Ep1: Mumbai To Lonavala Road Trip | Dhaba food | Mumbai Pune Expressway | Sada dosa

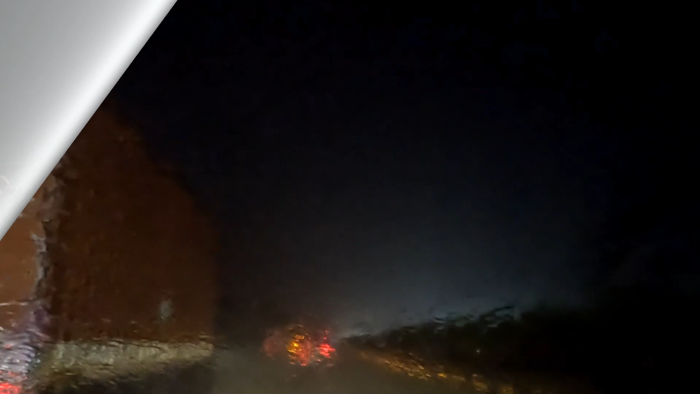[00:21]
बहुत ज़बरदस्त बारिश हो रही थी, तो टनल देखते ही थोड़ा अच्छा लगने लगता था कि थोड़ी देर के लिए तो बारिश से बच गए।
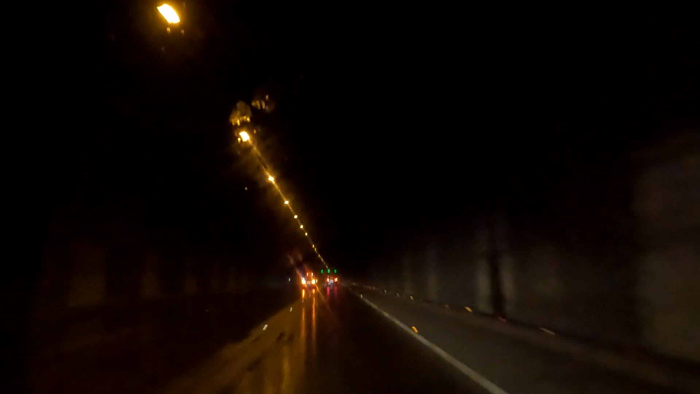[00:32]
टनल से बाहर निकलते ही फिर से बारिश।
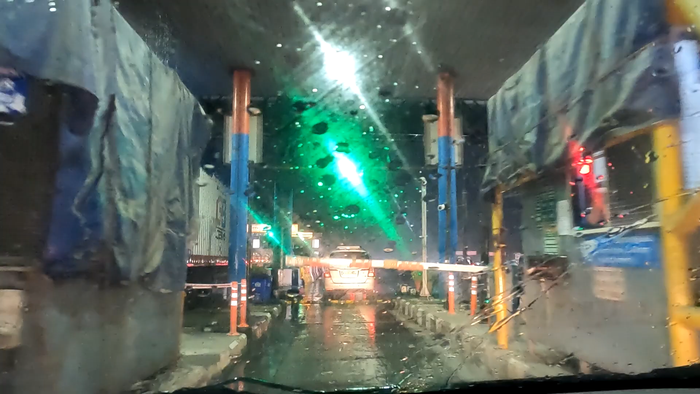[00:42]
मुंबई से लोनावाला तक बहुत सारे टोल नाके मिलेंगे।